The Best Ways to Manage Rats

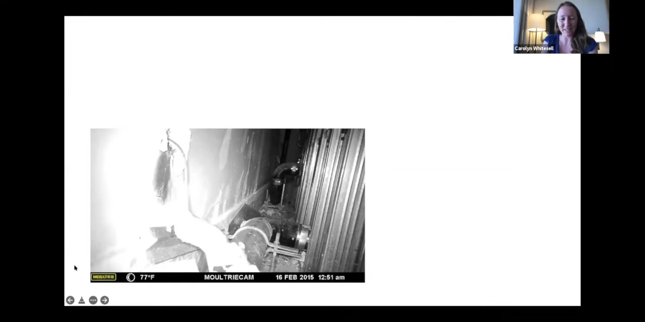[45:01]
So I have this little video here of a rat really liking this Pringle chip or potentially its lays. So figuring out what to use for bait is also going to be, you know, important to think through when we're talking about rats.